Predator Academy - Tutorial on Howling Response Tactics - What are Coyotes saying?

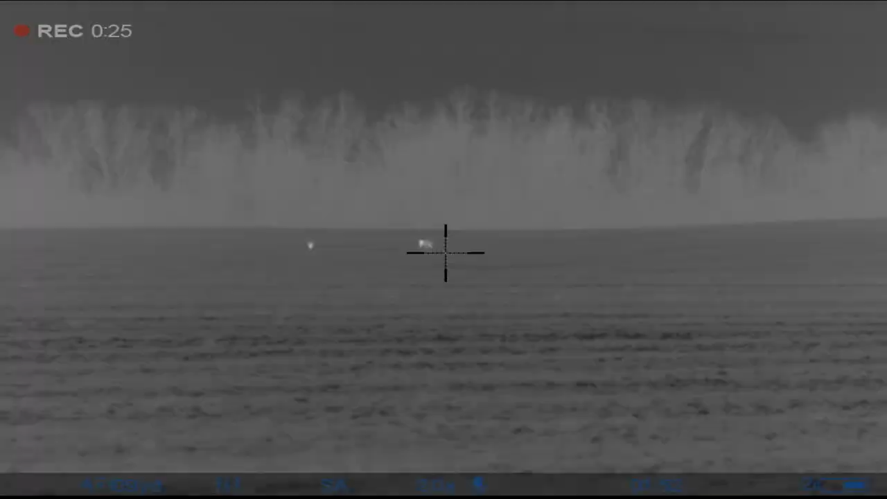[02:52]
you know that's all it takes to get that pissed off coyote to expose himself you
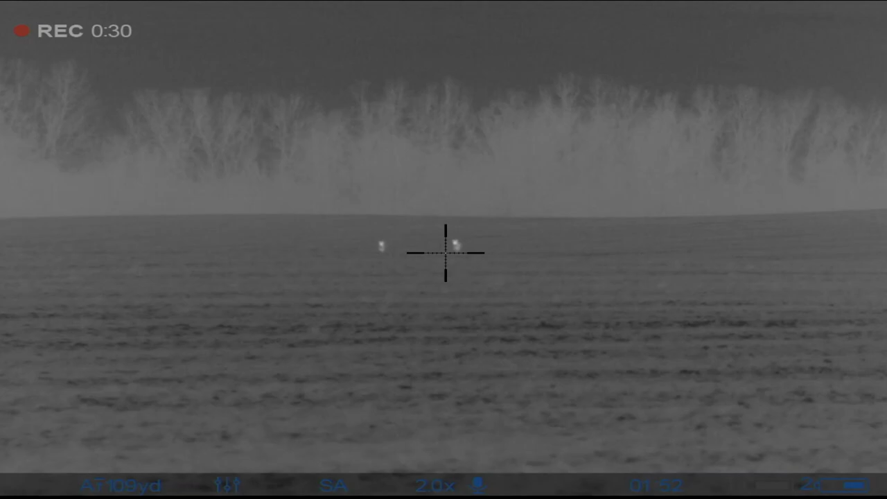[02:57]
know many times you're going to see you know more than one not all the time but many
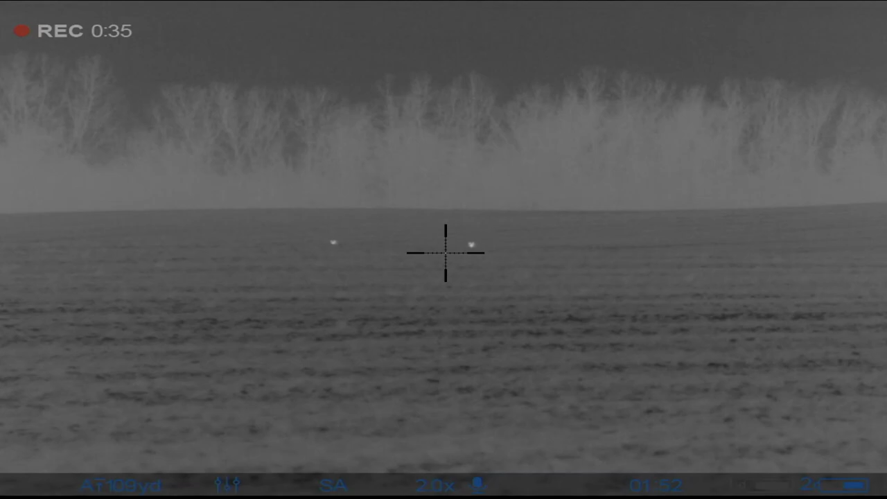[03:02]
times i'll say that so you've got the opportunity for you know multiple coyotes going in your truck which with this first hunt is exactly what happened you know i don't know how many exactly were in
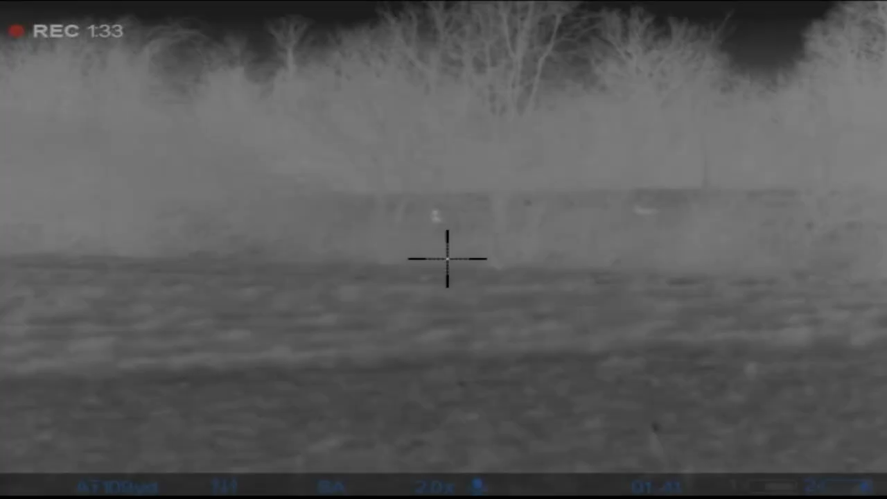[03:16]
the woods but i knew there was one
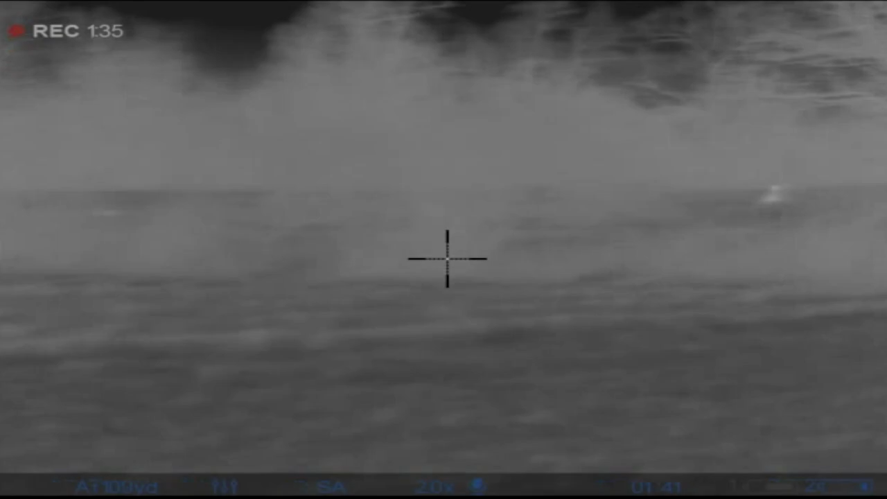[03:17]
that was not happy with my presence so immediately i go to that
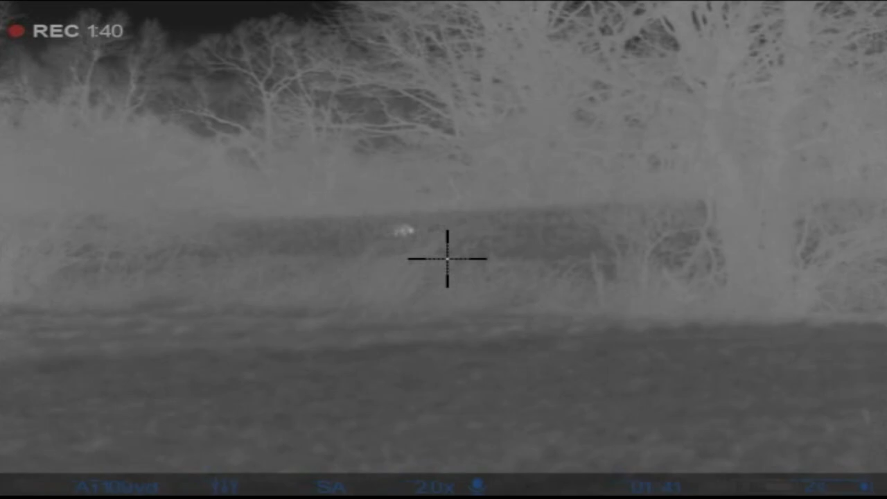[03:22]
less subtle coyote vocal because i want to you know hopefully they kill them on that so i've got more sounds in my bag for
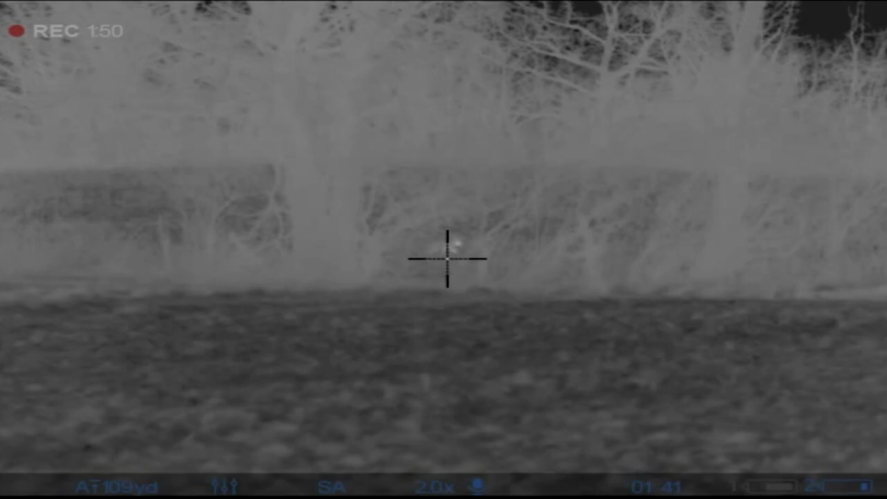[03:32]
the next time i go back and work on those you know surviving coyotes or coyotes that filled the void so start off with the subtle sound
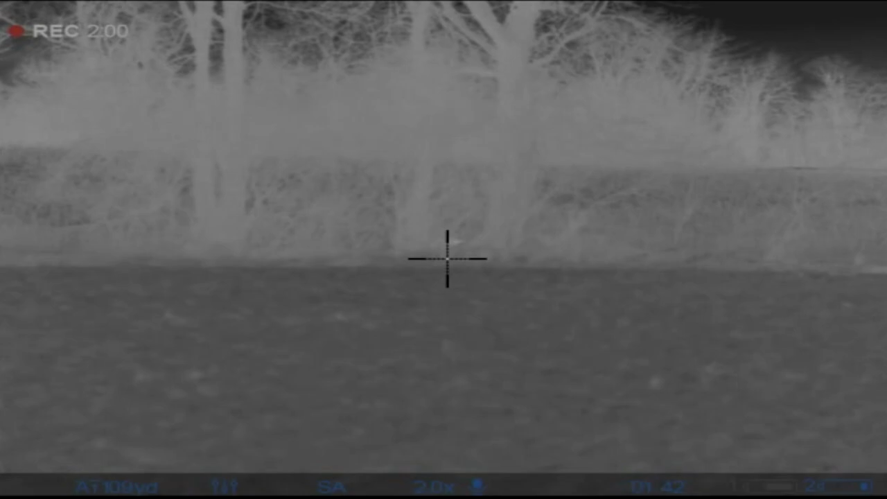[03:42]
and sure enough you know after a couple minutes they come into the field i was in and
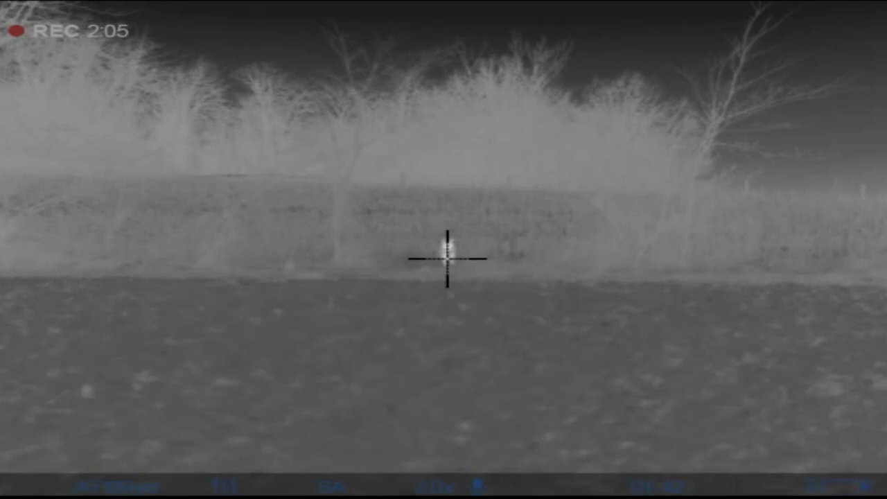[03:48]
as you see on this first hunt when the coyote comes through the fence row he sees my truck
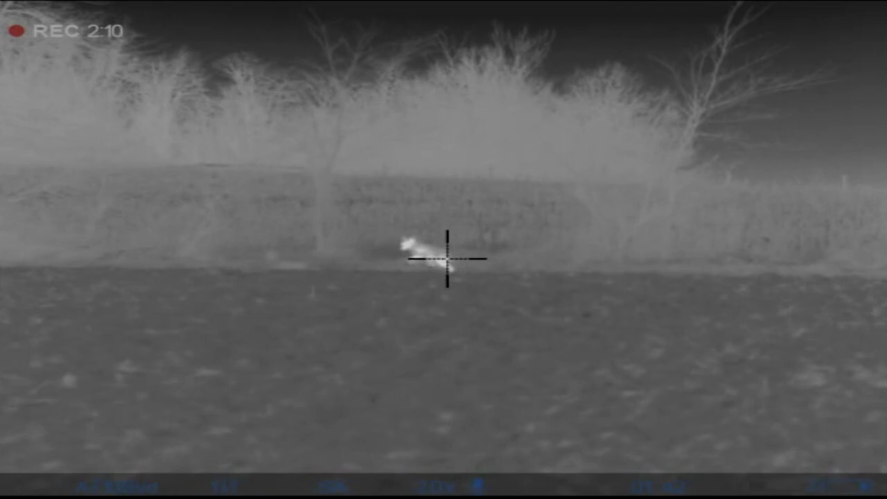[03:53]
and starts to check out of there um luckily he didn't go back through the fence row he stayed in the field off you know to where i could get a shot at him but as i'm following him i see a
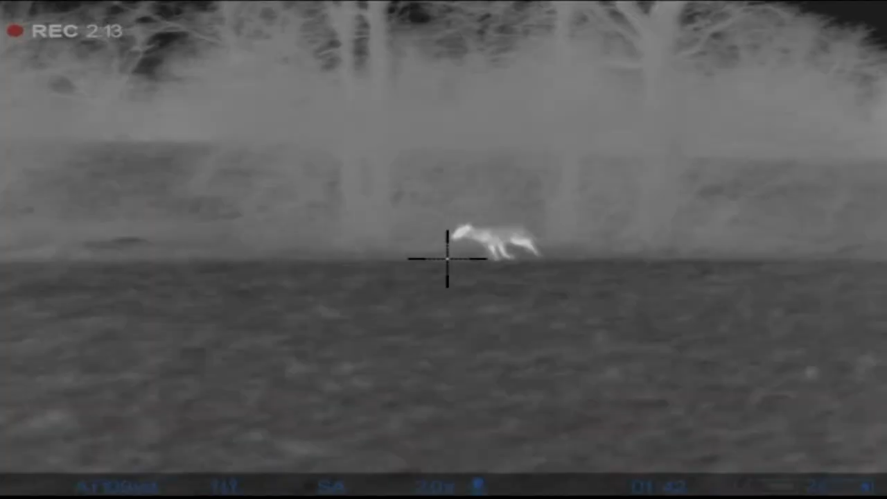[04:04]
second one that had come through the fence on up and
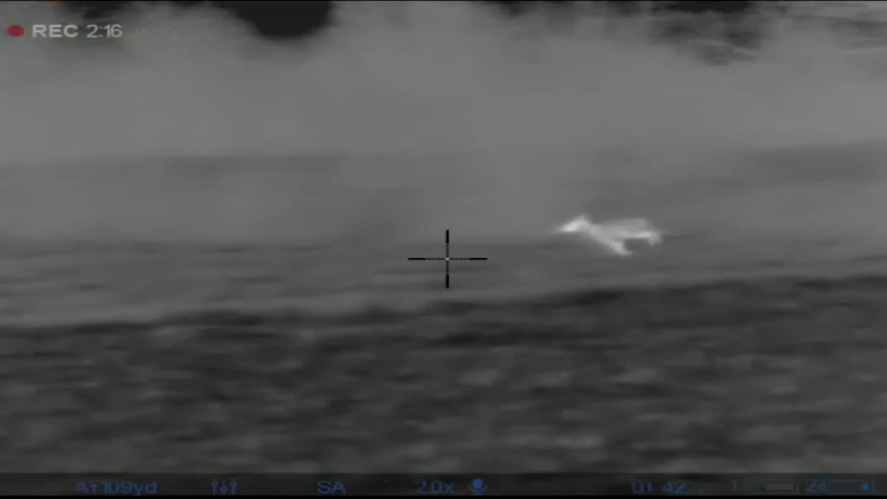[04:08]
it had no idea my truck was there what was going on actually
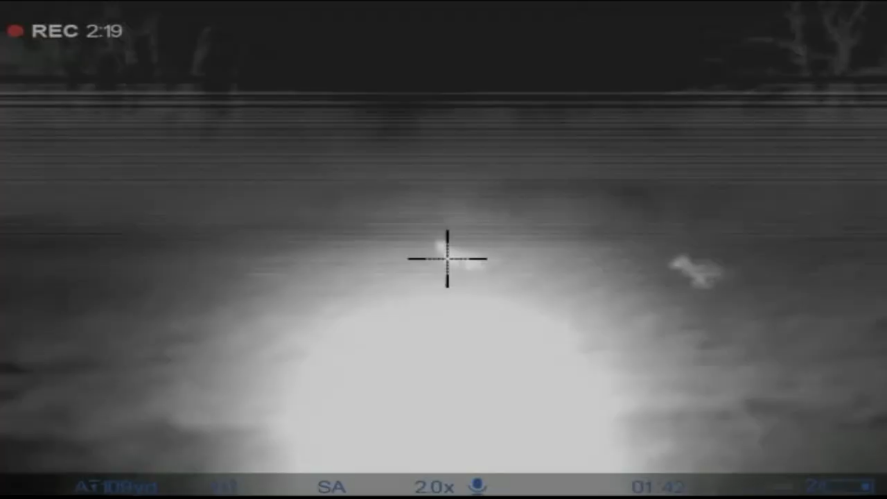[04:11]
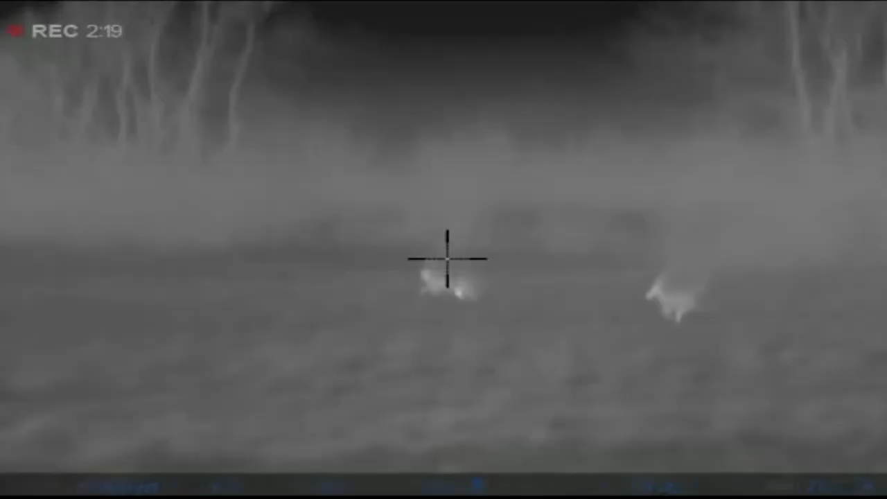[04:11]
so ended up shooting
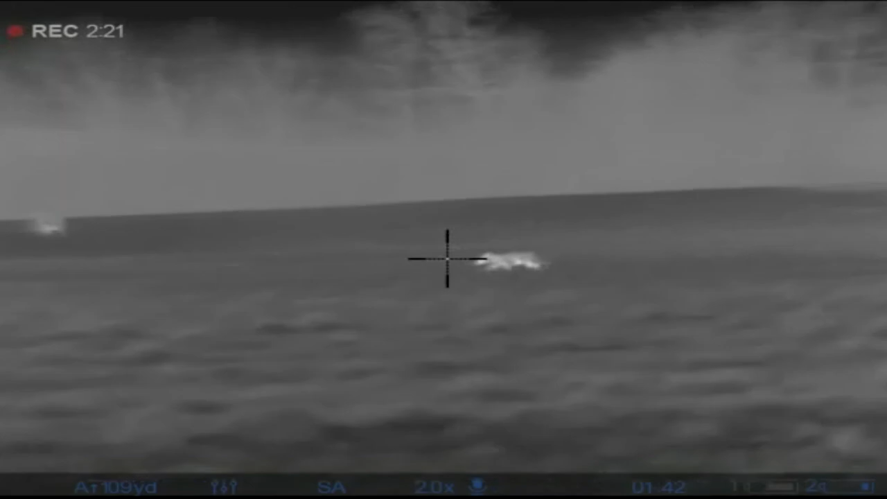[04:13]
him first and then getting lucky and uh
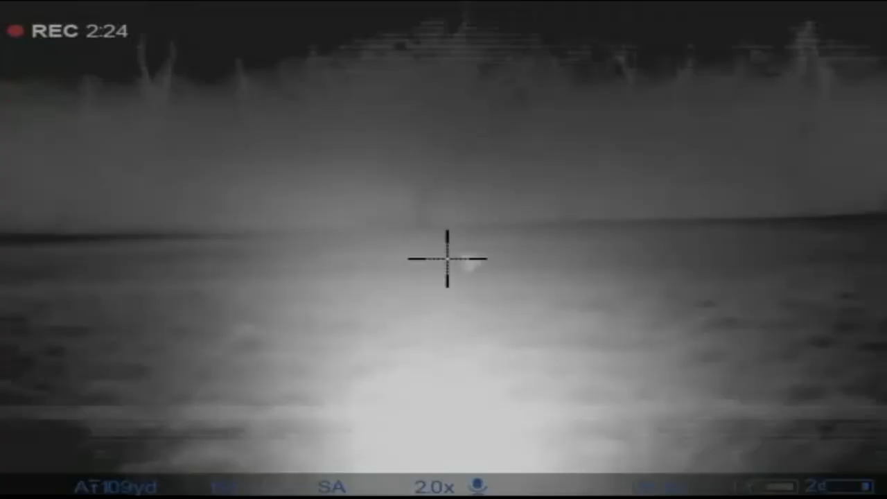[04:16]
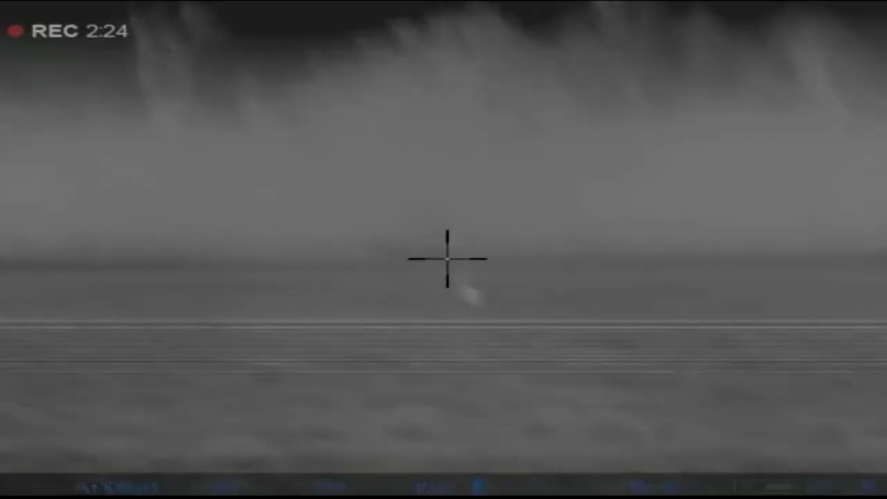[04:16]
knocking the second one down on a
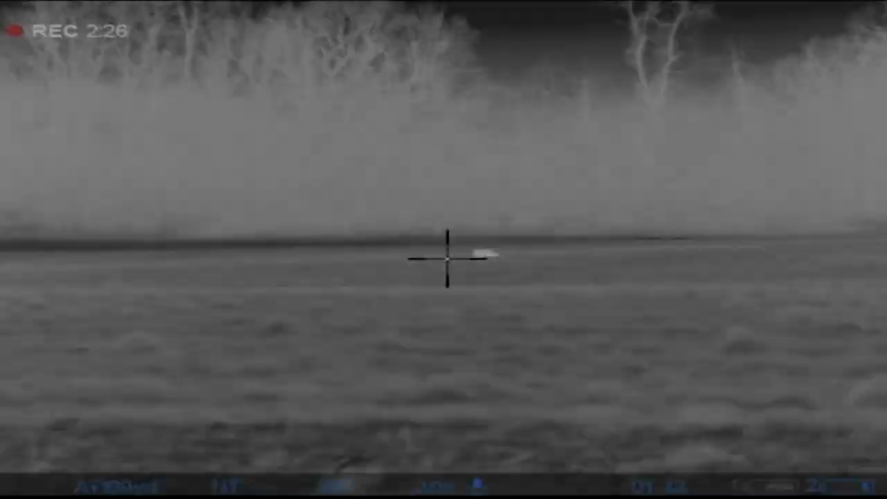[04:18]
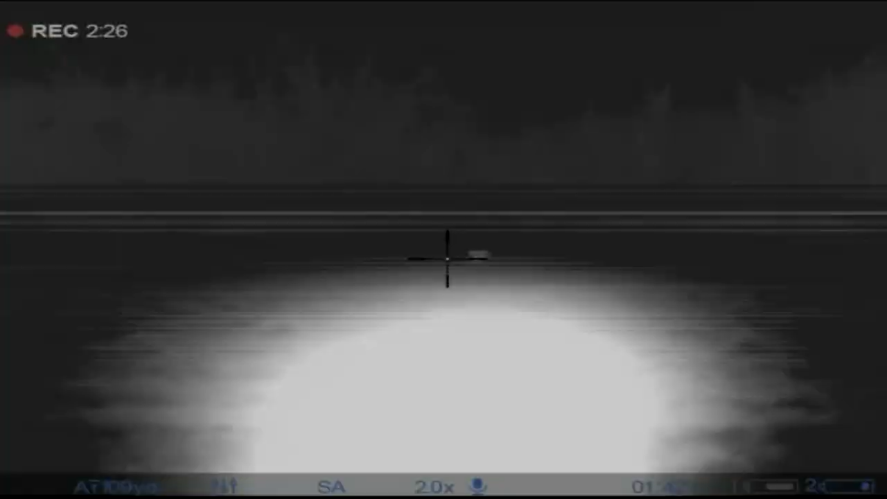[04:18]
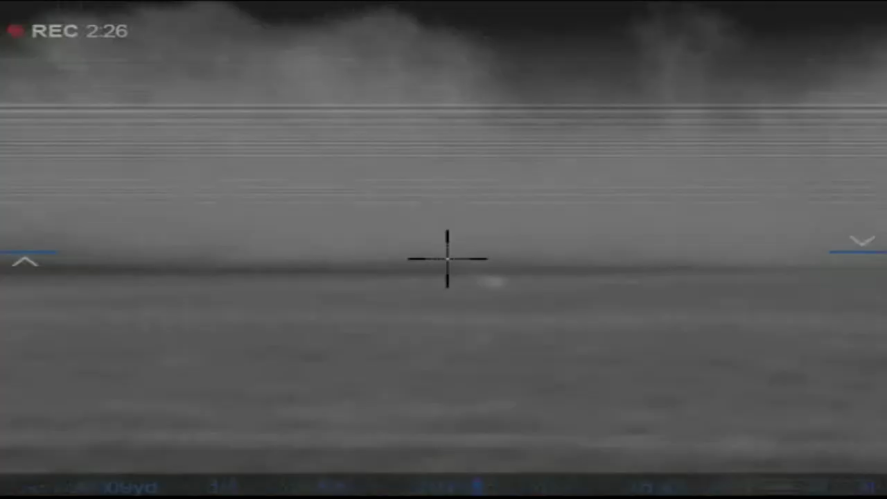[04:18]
couple uh running shots so those two you know went in the truck and all it took was that